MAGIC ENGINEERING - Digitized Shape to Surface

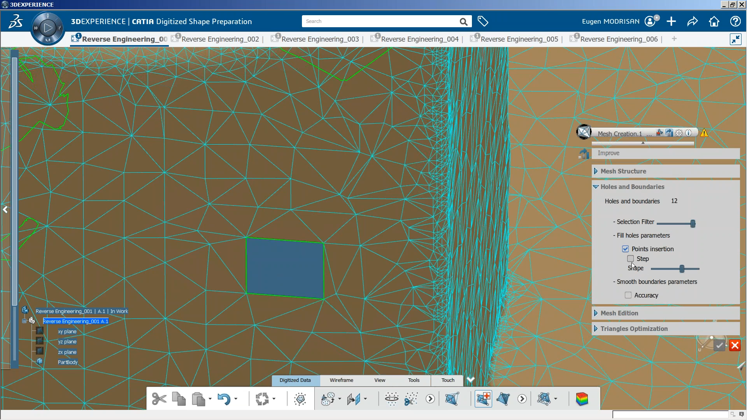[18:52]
în interiorul ei pot fi inserate puncte care va crea rețeaua triunghiulare iar triunghiurile vor avea munchile mai mici decât această dimensiune.
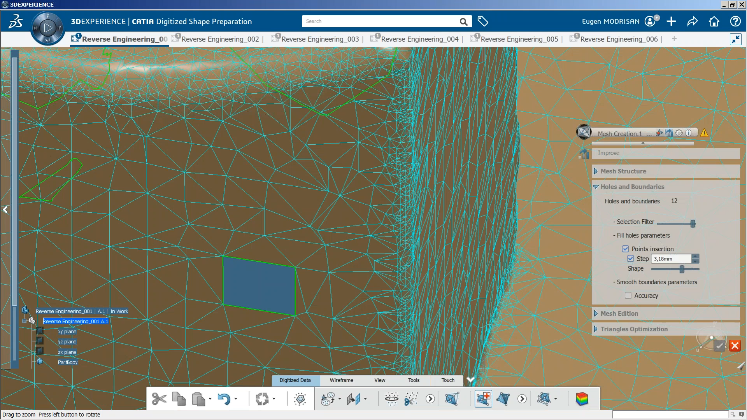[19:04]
După ce sunt umplute aceste găuri e posibil să se genereze alte defecte în aceste zone și această comandă vă va avertiza în legat de acest lucru ca să o puteți rula din nou și să corectați și defectele create. face-te.
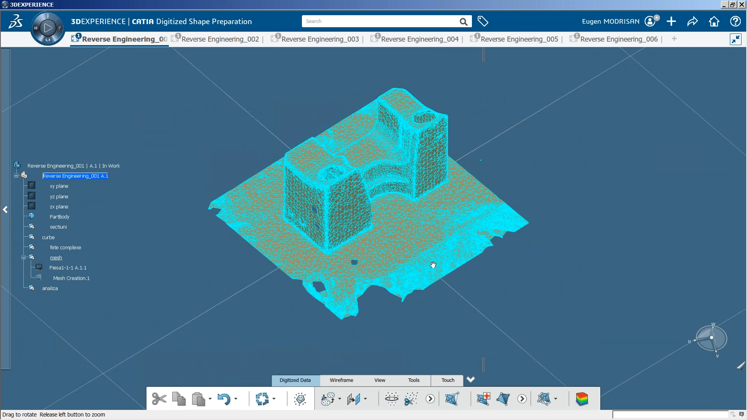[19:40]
Eu o să crez mesh-ul cu acel create faces
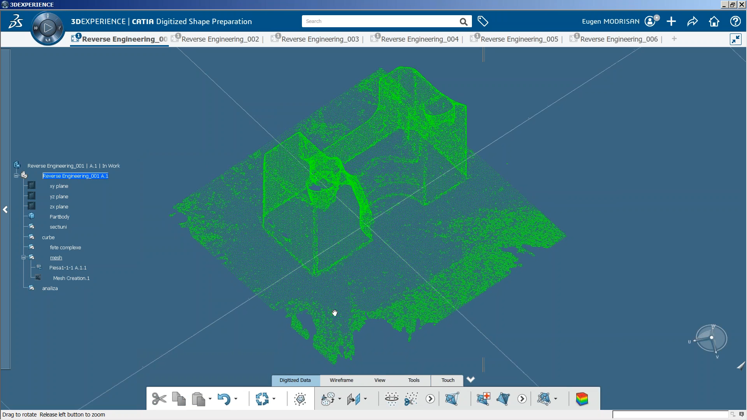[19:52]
dar mai întâi o să aduc norul de puncte la starea inițială dublu click pentru editare pe norul de puncte options create face-te ok
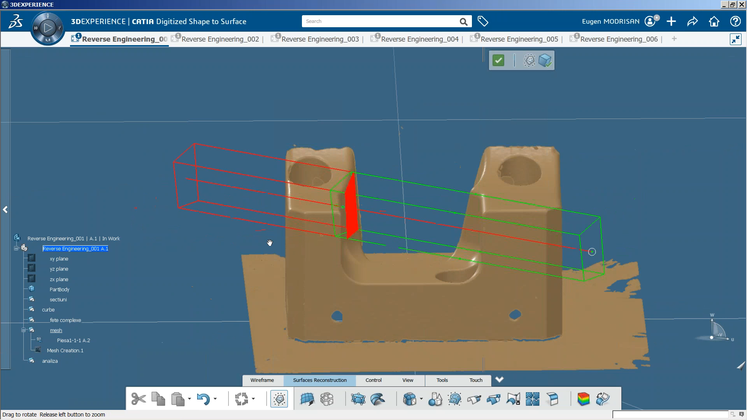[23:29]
verific ca selecția să fie în interiorul acestei acestui trap inside trap dar și dacă ar fi outside trap nu ar fi
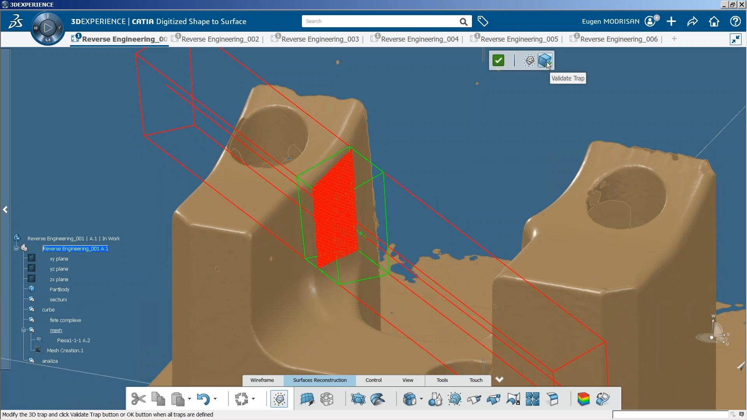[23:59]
o problemă pot să-i dau validei trap vedeți că s-a selectat mesh-ul în exteriorul selecției dar pot să îl
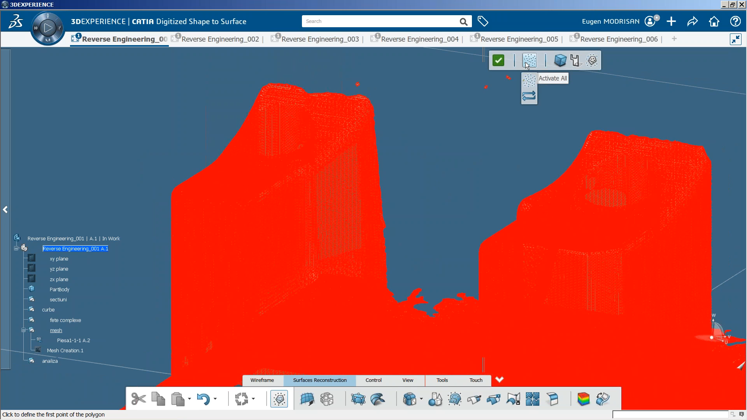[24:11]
să readuc selecția din interior cu acest swap
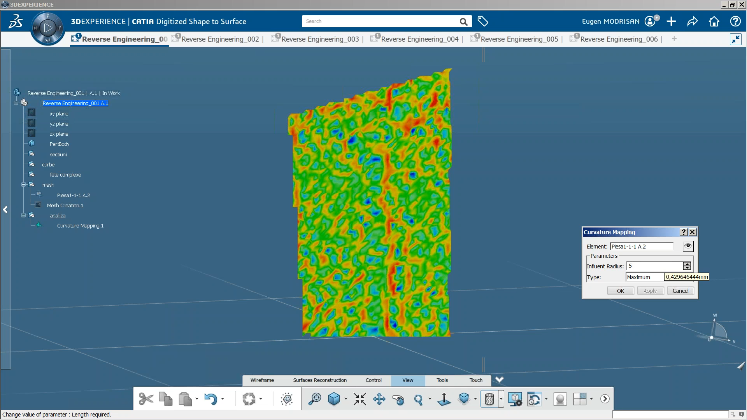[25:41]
măresc pentru a o uniformiza dacă i-aș pune 5
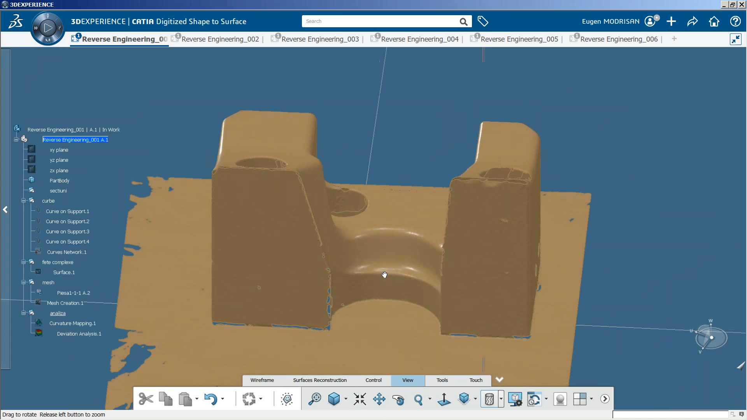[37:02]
ziceam că procedez similar și pentru această suprafață eu am făcut acest lucru aici
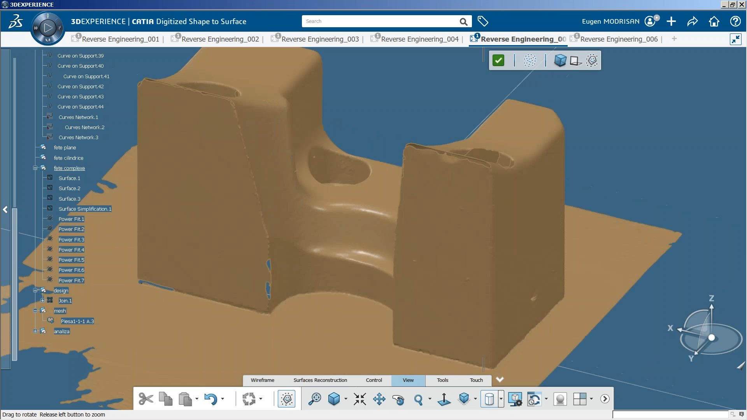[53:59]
activez din nou mesh-ul inițial și aceste
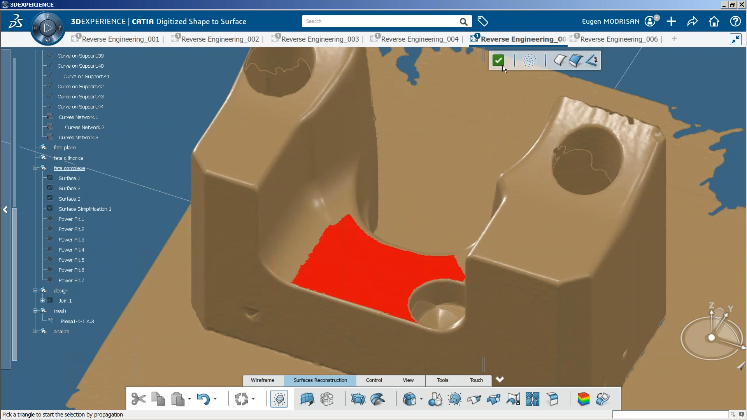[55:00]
dar pot să creez suprafața plană și direct pe acest mesh cu această comandă,
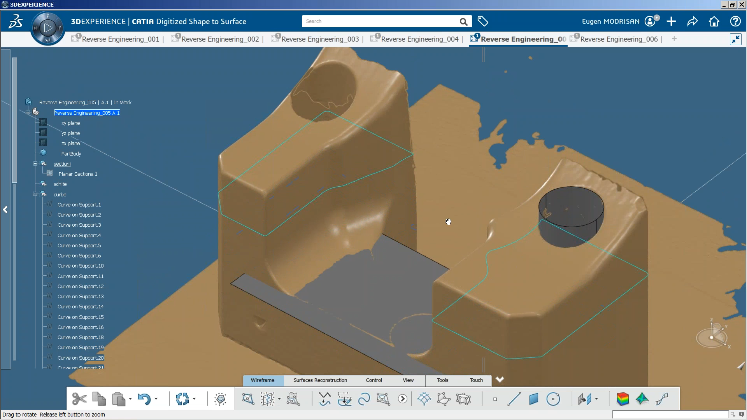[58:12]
bun și acum aș putea să creez fie niște curbe 3D cu acest curve on scan.
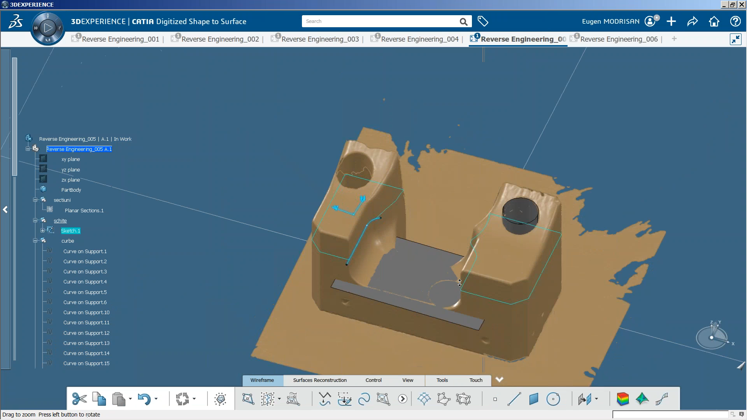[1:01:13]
Am procedat similar pentru restul fețelor și
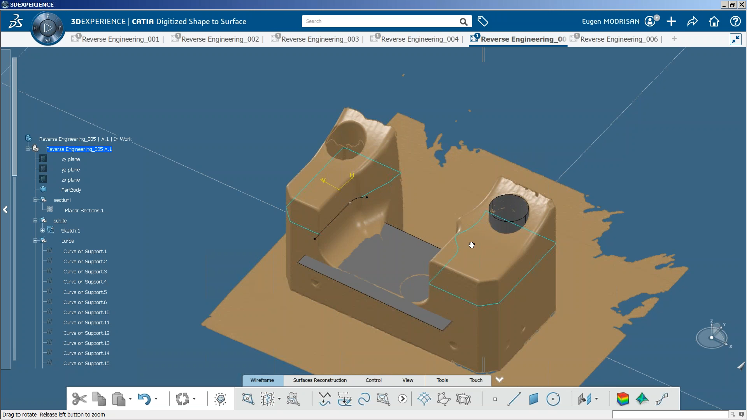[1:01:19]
secțiunilor și am creat aceste fețe plane,
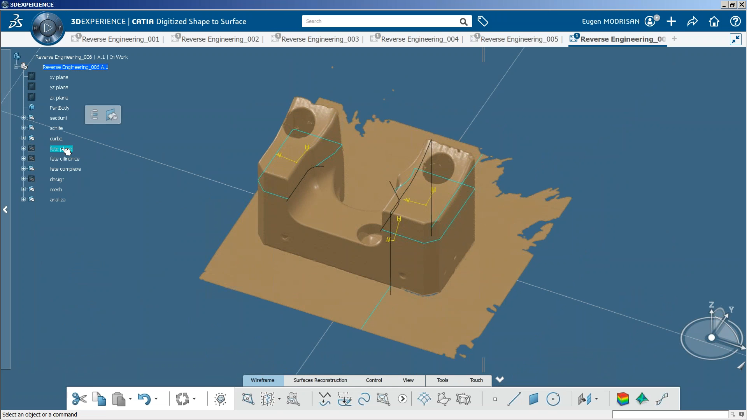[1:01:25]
aceste fețe cilindrice,
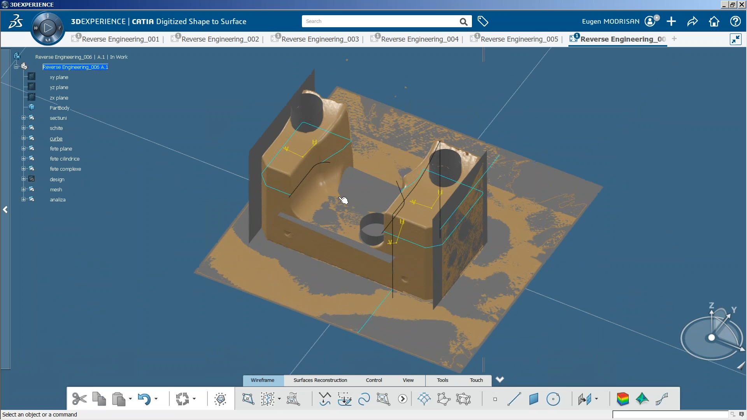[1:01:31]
apoi am extrudat schițele și am unit toate aceste suprafete în afară de fețele cilindrice,